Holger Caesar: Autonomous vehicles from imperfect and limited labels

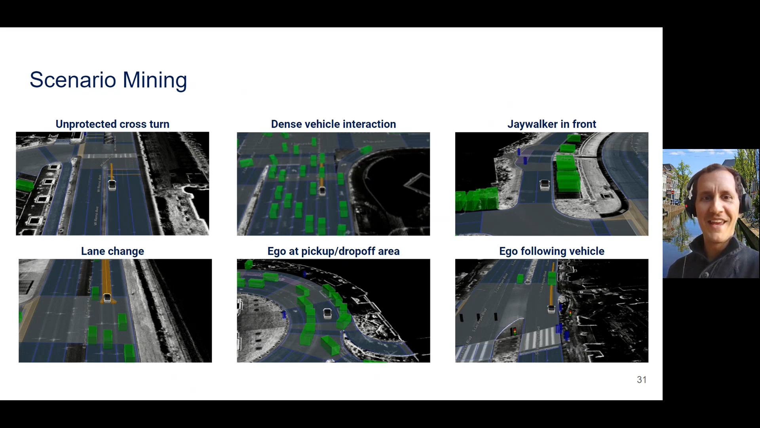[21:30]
interaction jaywalkers in front of the ego vehicle lane changes you don't actually see it because it's supposed to be a video but you have to believe me you go pick up and drop off and also following other vehicles